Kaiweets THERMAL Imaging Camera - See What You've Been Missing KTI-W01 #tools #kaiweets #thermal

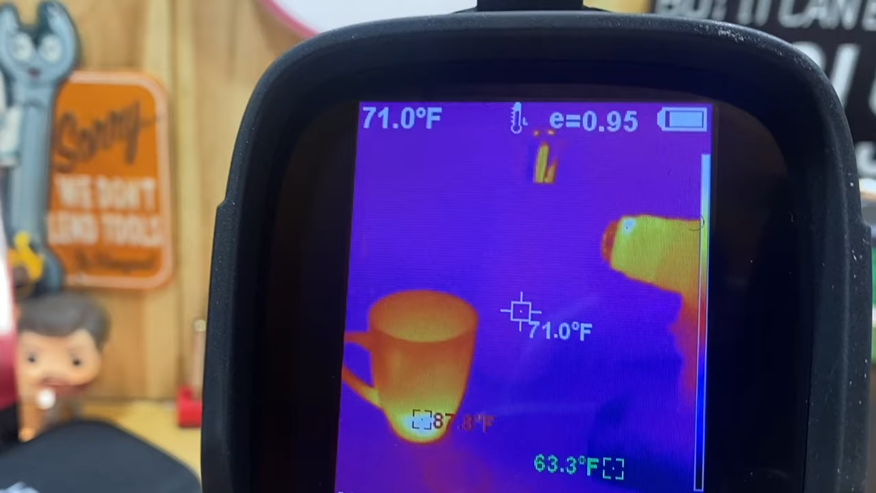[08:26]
On screen: spot 71.0°F
min and the max at all times of whatever so right now the green is the coldest thing in the room
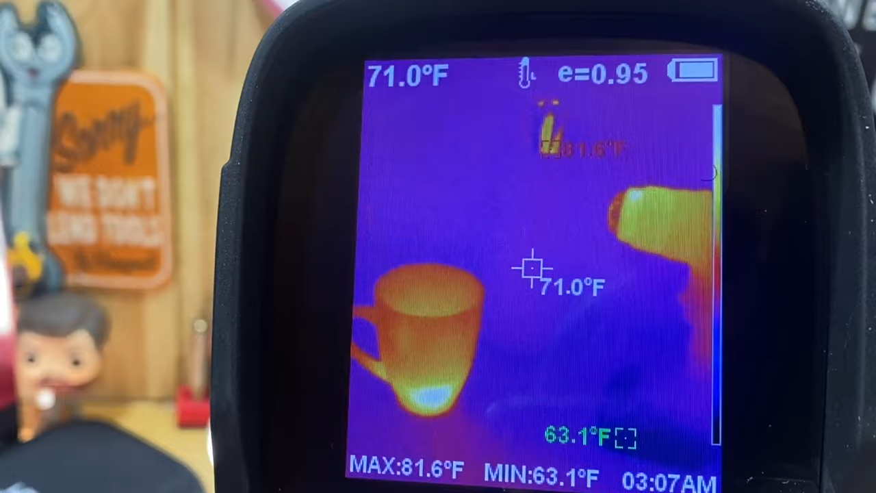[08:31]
On screen: spot 71.0°F, max 81.6°F, min 63.1°F
the red is the hottest thing that's on my screen and then my spot is right there in the
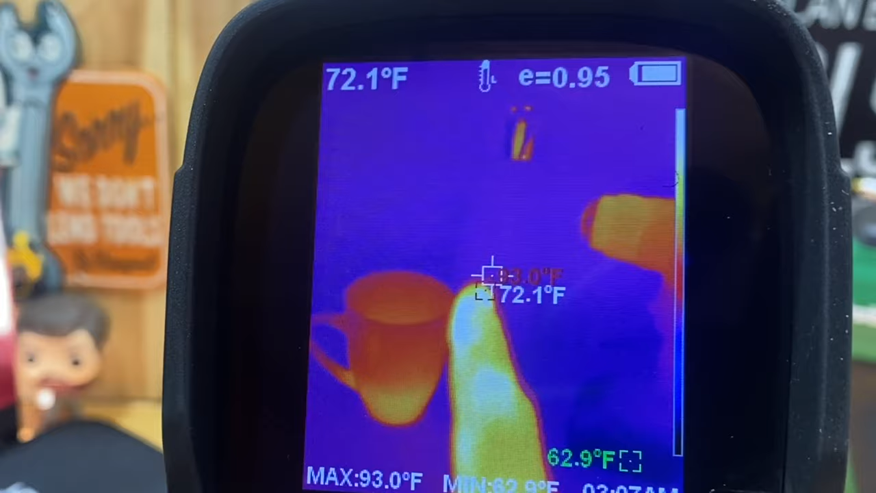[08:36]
On screen: spot 72.1°F, max 93.0°F, min 62.9°F
middle showing 71 degrees that's where i'm actually pointing at so if i go over here
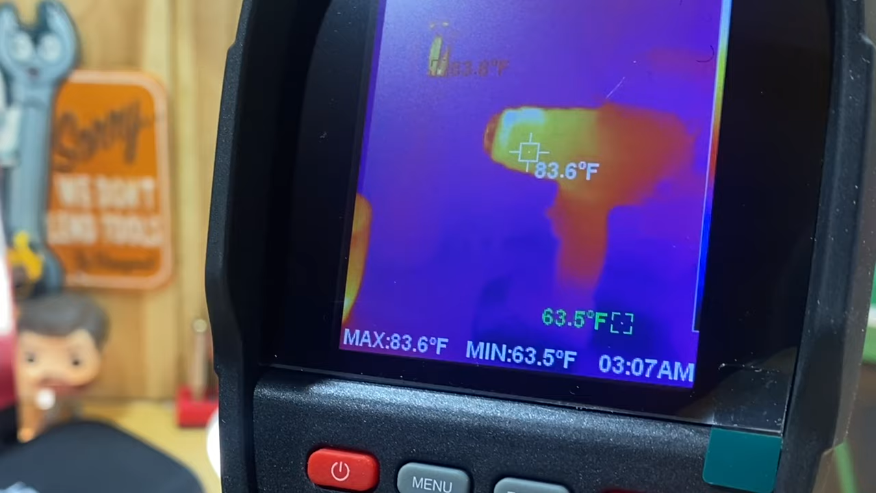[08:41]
On screen: spot 83.6°F, max 83.6°F, min 63.5°F
you can see that the metabo heat gun is heating up and getting a little bit hotter i'm going to
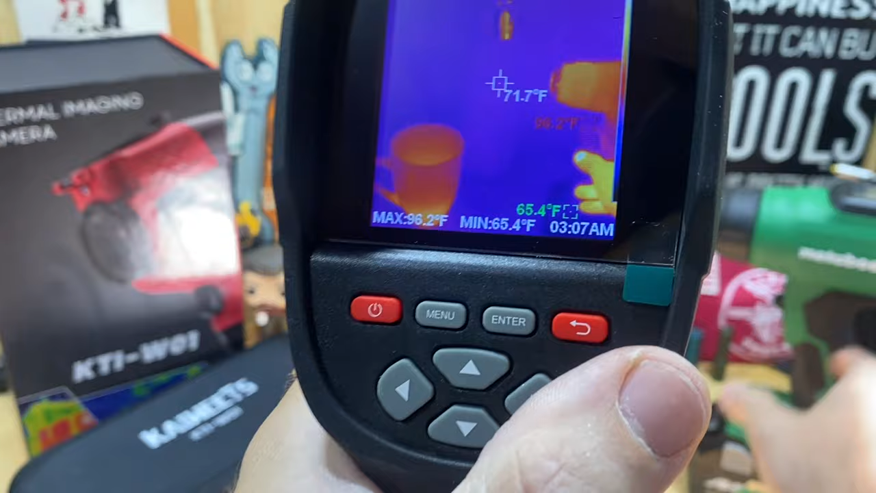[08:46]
On screen: spot 71.7°F, max 96.2°F, min 65.4°F
turn that off just so it's not noisy so that's some of the main things that i like on
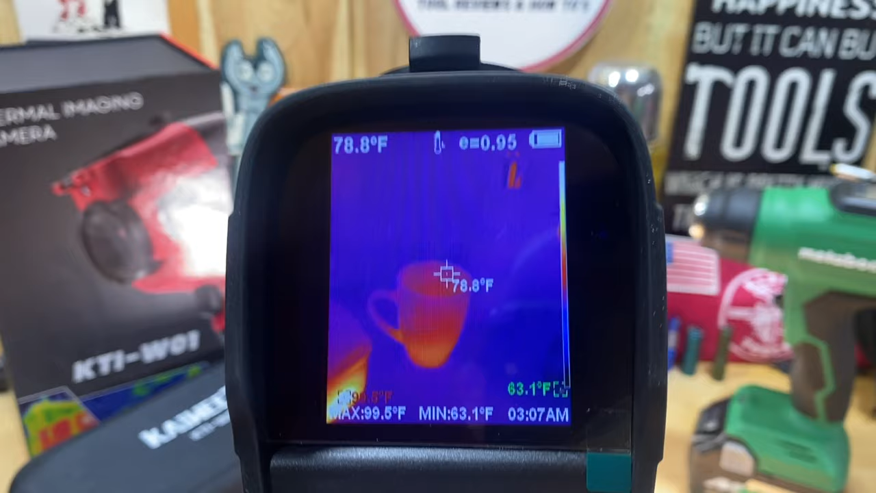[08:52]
On screen: spot 78.8°F, max 99.5°F, min 63.1°F
it is that min and max feature i don't know if that's a typical thing on all of them but it shows you
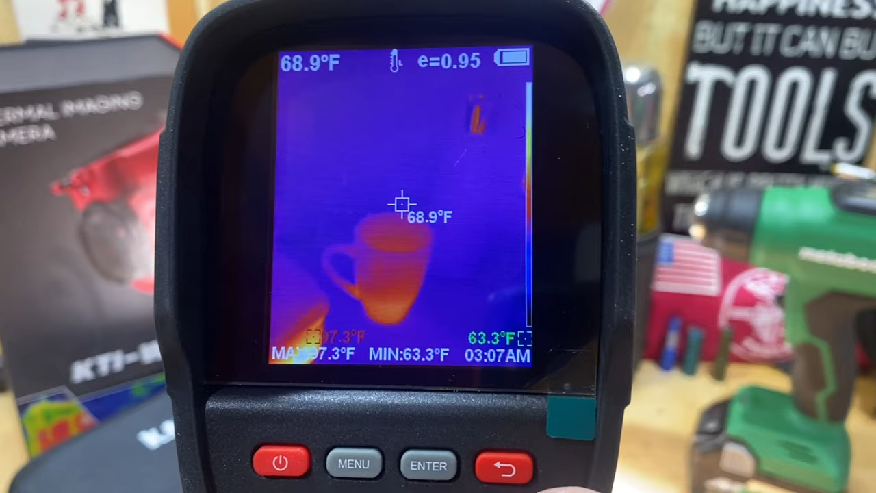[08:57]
On screen: spot 68.9°F, min 63.3°F
all those things and then another one of the settings that i really like is just by pressing the left and right
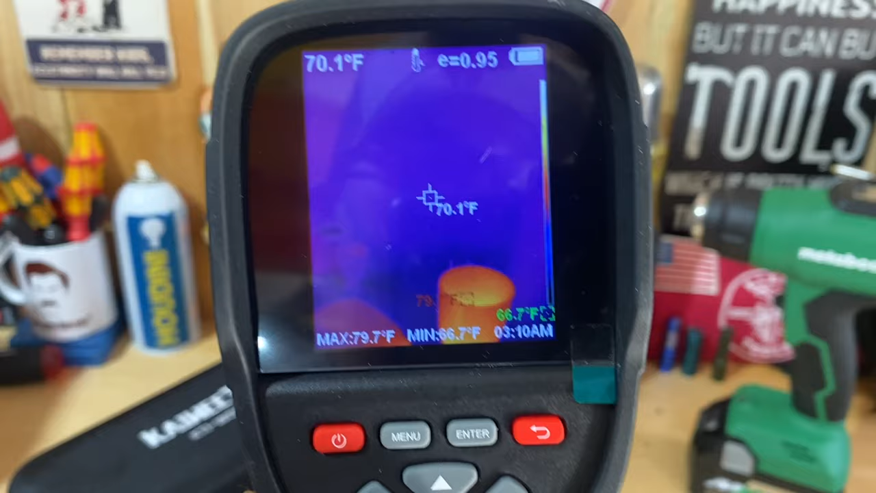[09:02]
On screen: spot 70.1°F, max 79.7°F, min 66.7°F
buttons here i can change the layers of which i'm looking at this screen so right now i'm
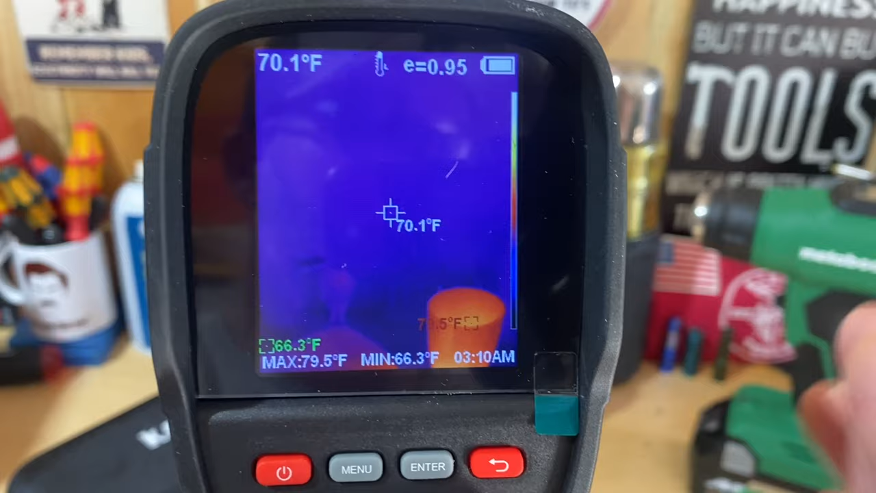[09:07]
On screen: spot 70.1°F, max 79.5°F, min 66.3°F
in thermal imaging but if i press to the right i get into basically i'm looking through the
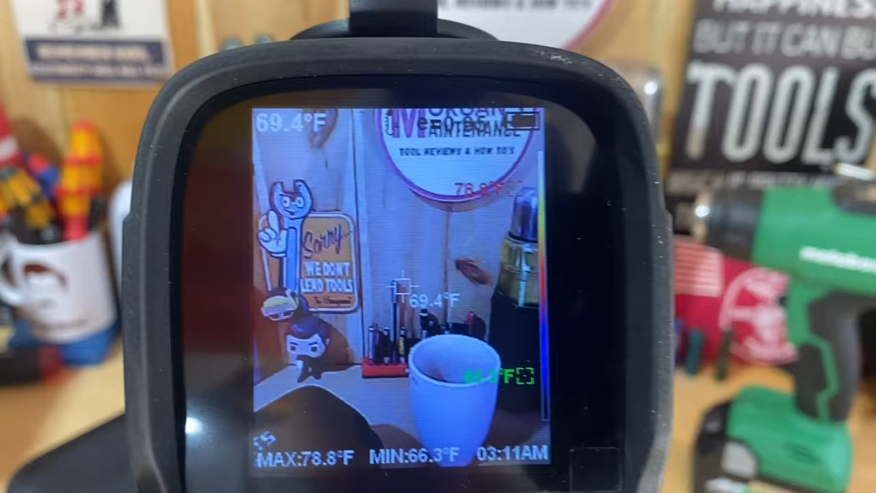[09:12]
screen just like it would be a you know a camera on my phone it's not like it's as clear a picture as my iphone but it's still a pretty nice picture so if you're recording and you just want
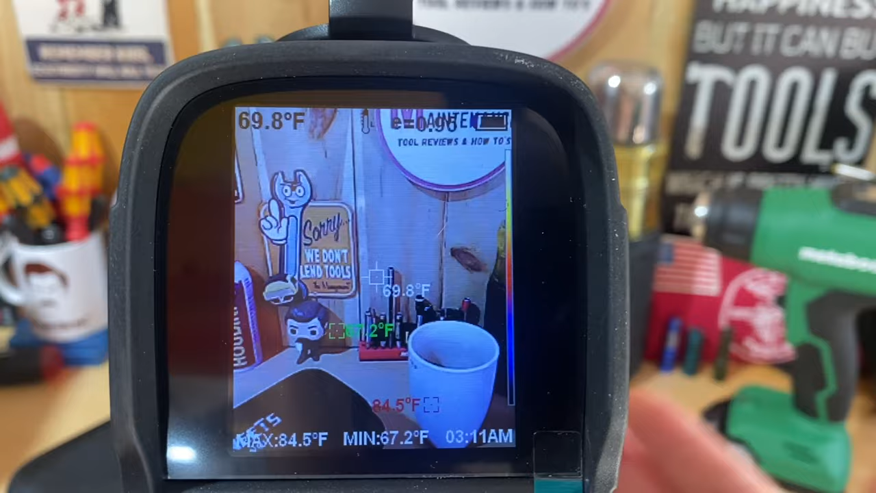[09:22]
to be able to show the customer here's what you're looking at but then now let me change over to
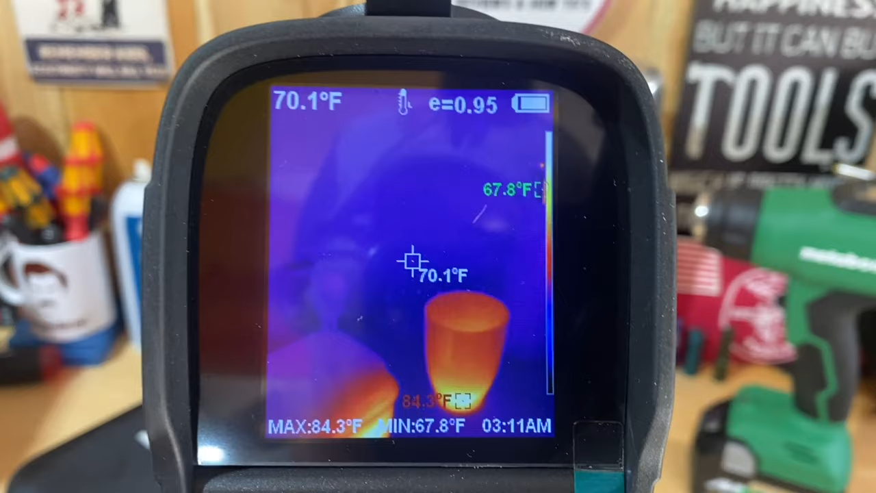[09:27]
On screen: spot 70.1°F, max 84.3°F, min 67.8°F
thermal and now it's because you're not might not have been able to see to tell what am i looking at right now
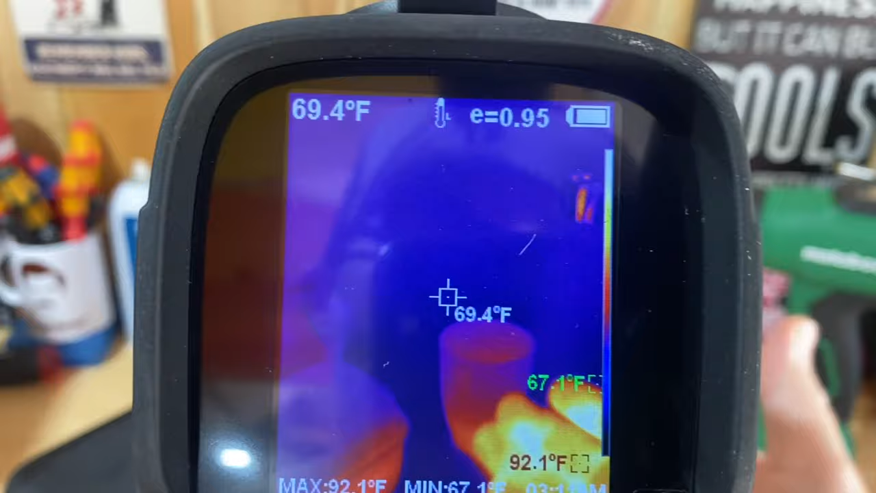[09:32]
On screen: spot 69.4°F, max 92.1°F, min 67.1°F
what location am i looking at but if you had someone's air conditioning unit in a regular picture and you're recording then you'd be able to just say
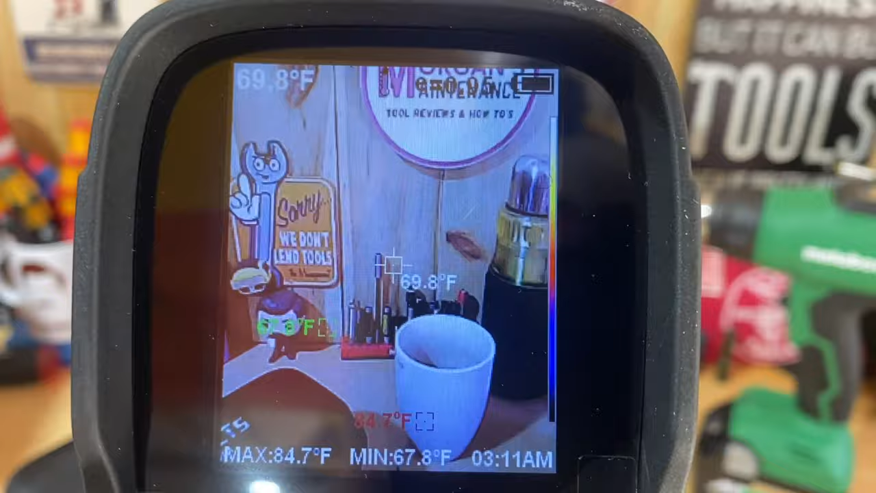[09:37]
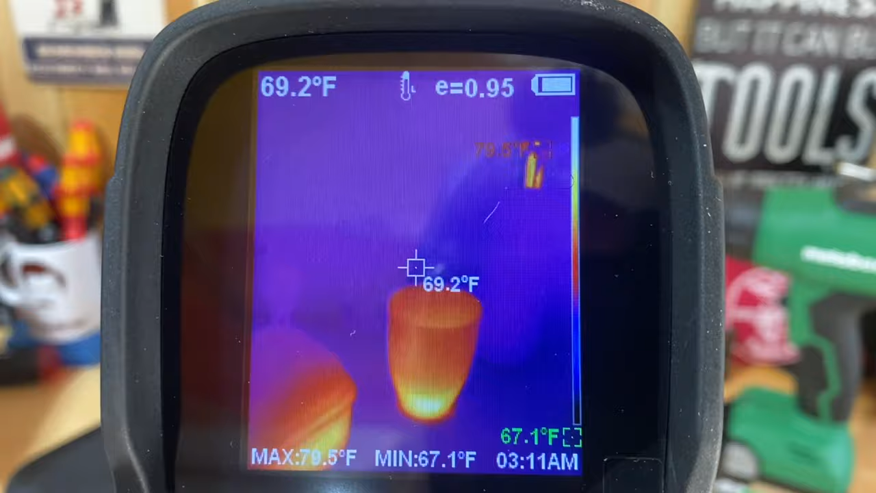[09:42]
On screen: spot 69.2°F, min 67.1°F
as i was recording i swapped over to thermal and here's what you can see and to take a picture all you do is press this button once and
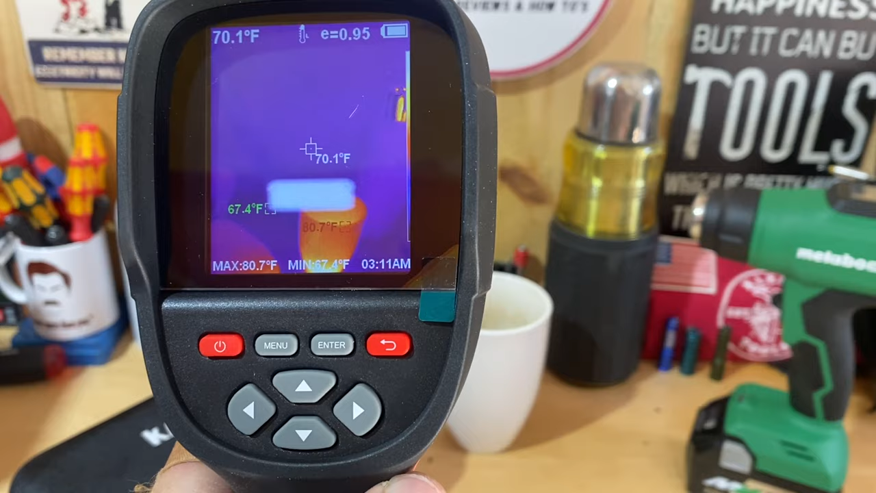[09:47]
On screen: spot 70.1°F, max 80.7°F, min 67.4°F
it will say do you want to store the photo yes so i'll store that photo if i want to take a video
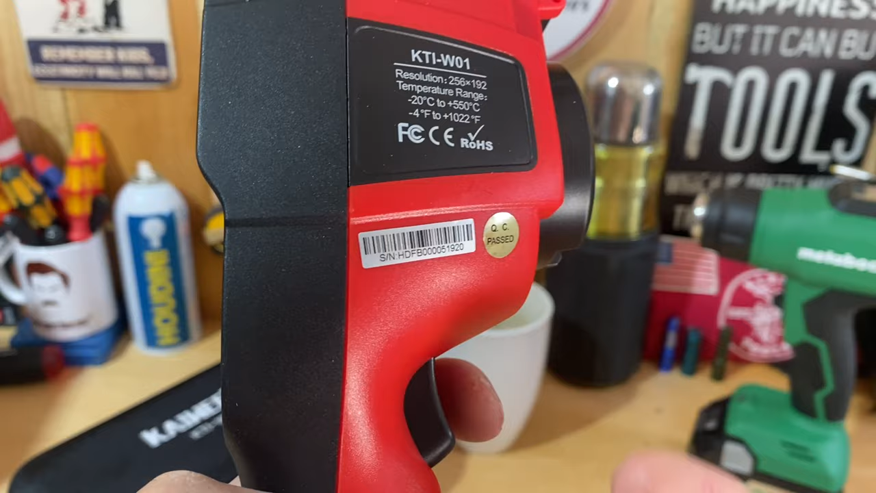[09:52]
i just have to long press and hold that down it's going to say start recording yes and
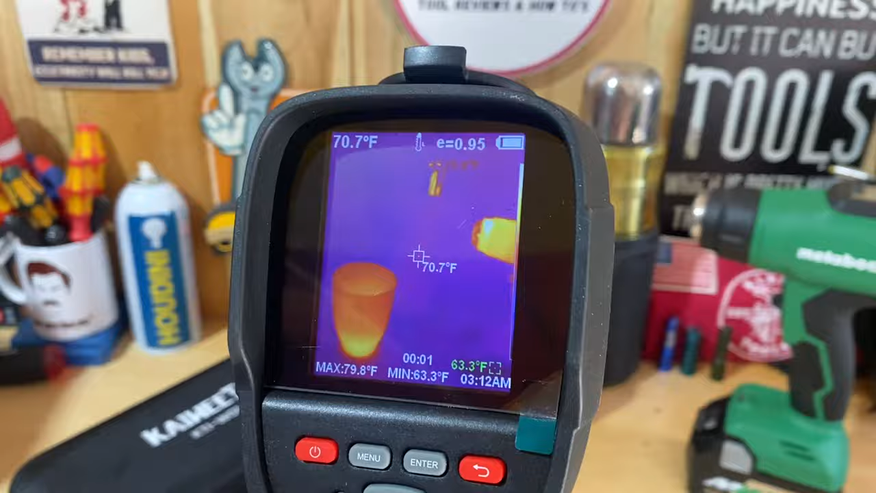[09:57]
On screen: spot 70.7°F, max 79.8°F, min 63.3°F
then when i'm done recording i just press and hold down the button again and it's going to say end recording so now